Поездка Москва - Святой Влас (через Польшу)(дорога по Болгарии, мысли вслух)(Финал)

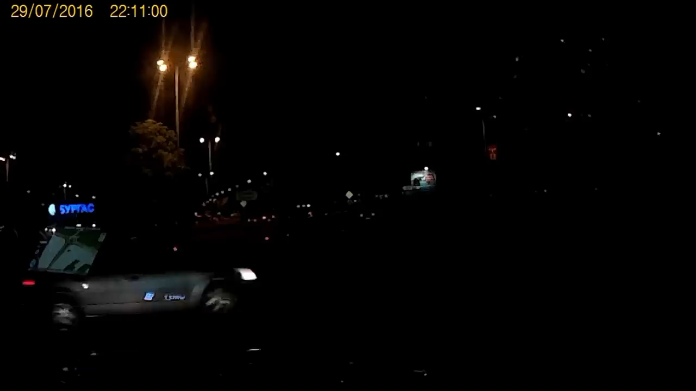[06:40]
Ну давай, поворачивай Используйте второй съезд Почему это второй съезд?
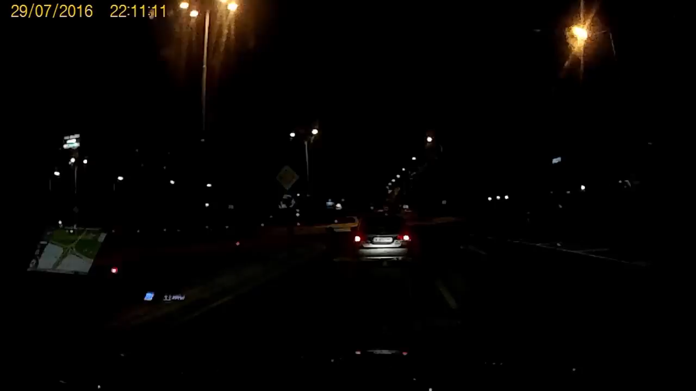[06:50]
Когда это... Не знаю, как это съезд Да, Масин Он почти уже приехал Проедите 1,3 километра Собственно по Боргасу Мы приедем Проедем 1,3 километра И сразу же выйдем В Боргасе есть еще Прикорные лежачие полицейские Обозначаются они Треугольными стрелочками Влетая в которых Ну,